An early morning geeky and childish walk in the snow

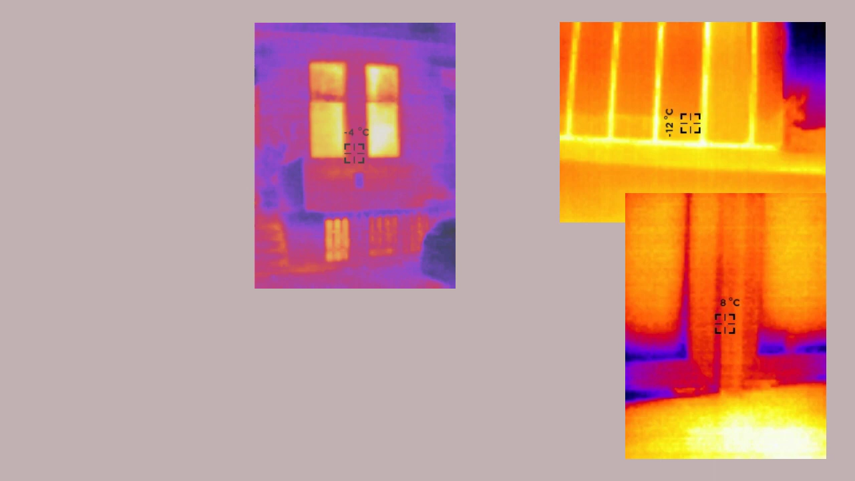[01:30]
distribute that rather expensive purchased heat to the great outdoors.
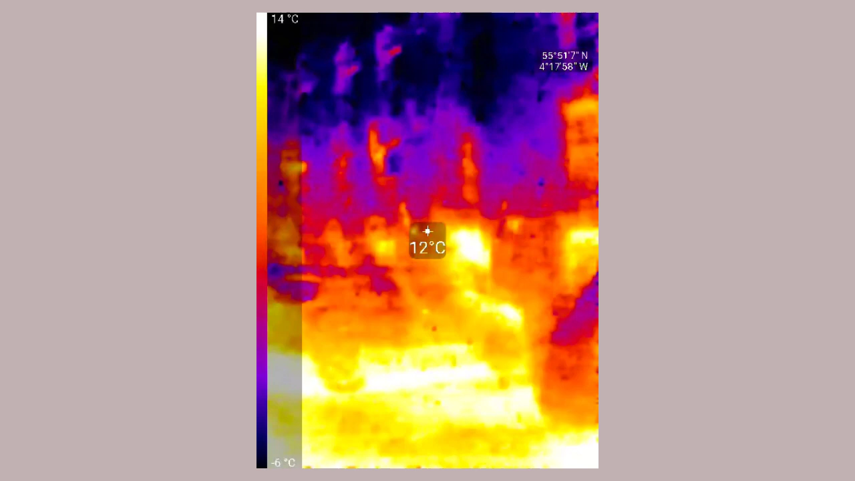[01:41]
On screen: spot 12°C, scale top 14°C, scale bottom -6°C
Here I look at a relatively new apartment complex. And the color range is quite extreme.
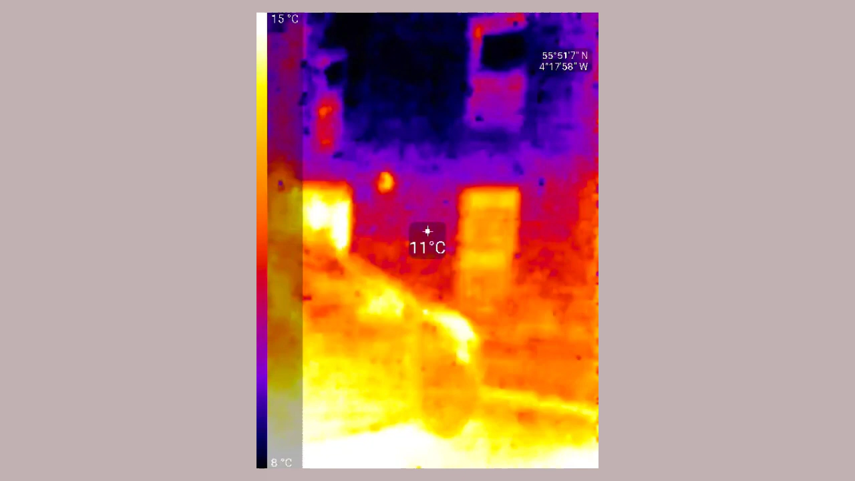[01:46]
On screen: spot 11°C, scale top 15°C, scale bottom 8°C
Blue is very cold, reddish is rather warm.
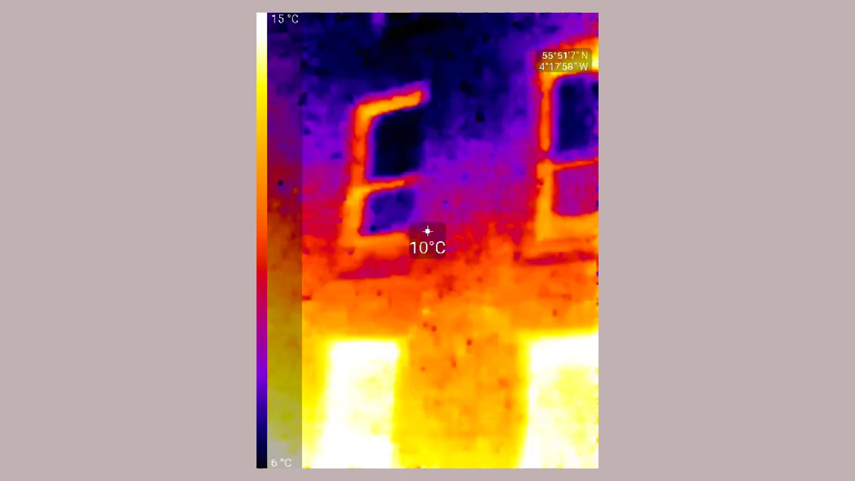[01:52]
On screen: spot 10°C, scale top 15°C, scale bottom 6°C
What do we see? They've done fair good job of insulating,
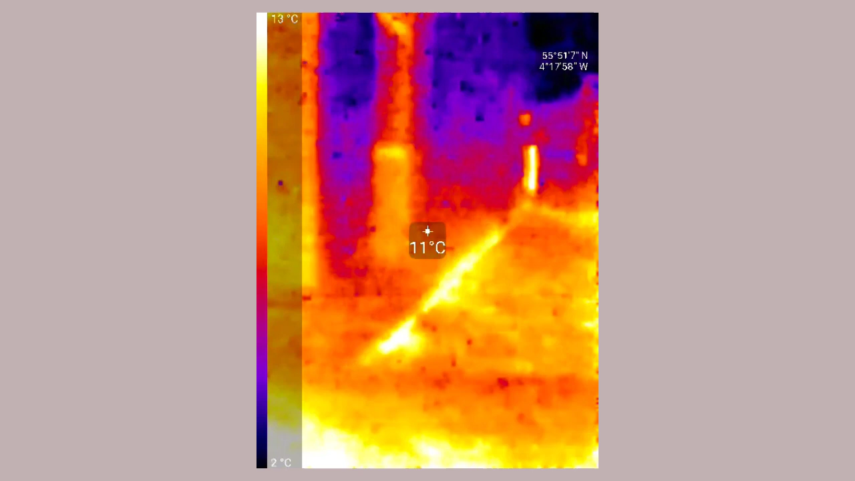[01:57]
On screen: spot 11°C, scale top 13°C, scale bottom 2°C
but along the foundation, no, there's this bright glow.
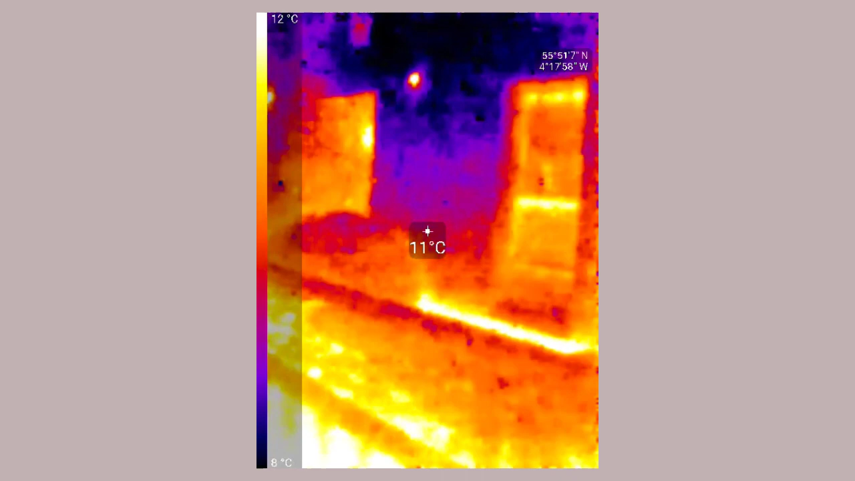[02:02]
On screen: spot 11°C, scale top 12°C
They just didn't get the details right.